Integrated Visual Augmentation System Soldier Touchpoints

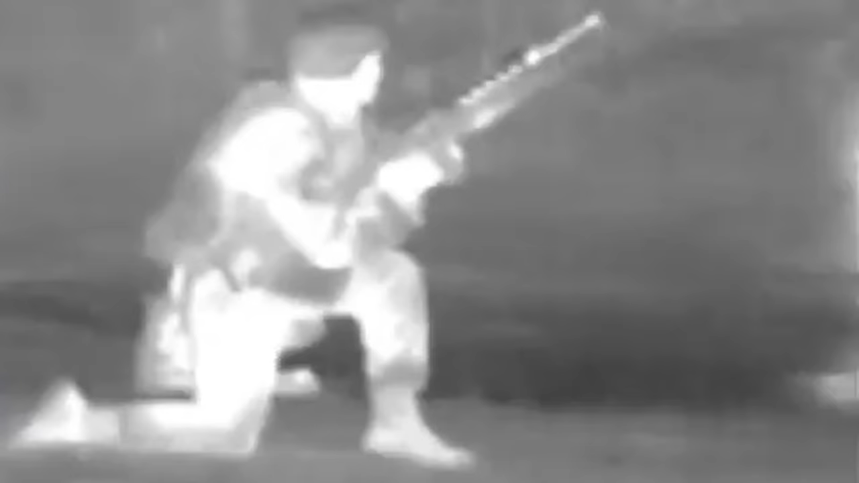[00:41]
It has to be able to see a thousand meters under cold
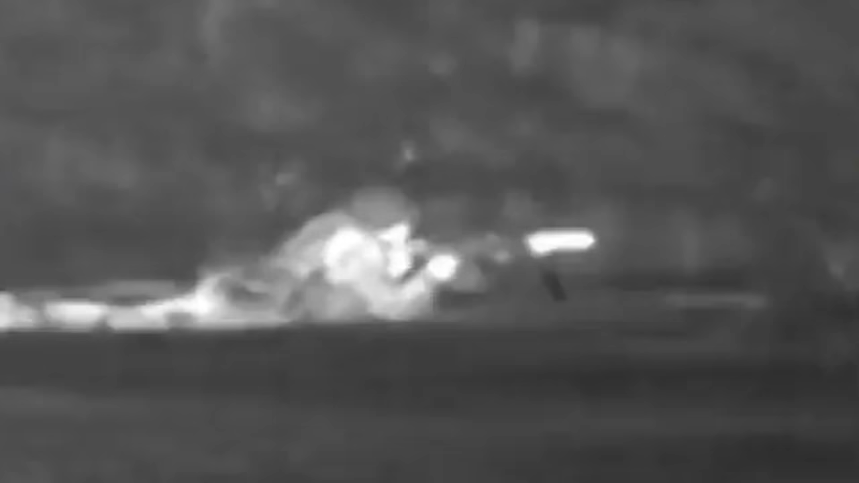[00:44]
and hot conditions and in the rain and can only weigh four or five pounds, whatever the specification is.